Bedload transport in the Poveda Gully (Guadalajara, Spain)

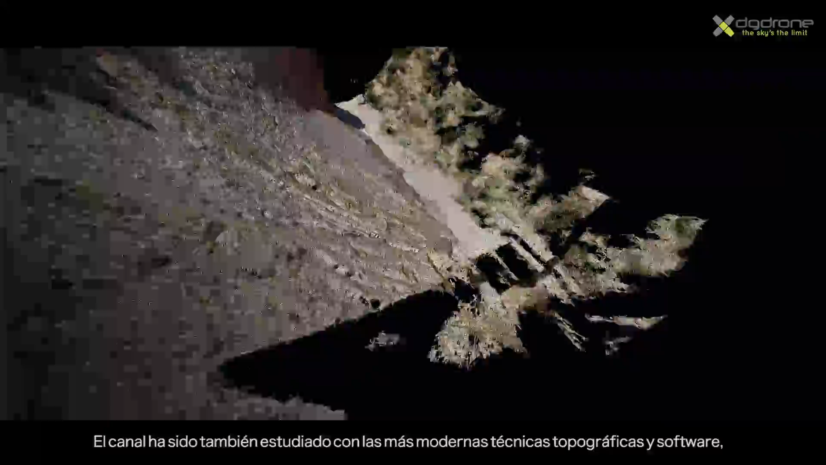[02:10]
The channel has also been surveyed by the most modern topographic technologies and software, such as terrestrial laser scanning by using the multistation of Leica,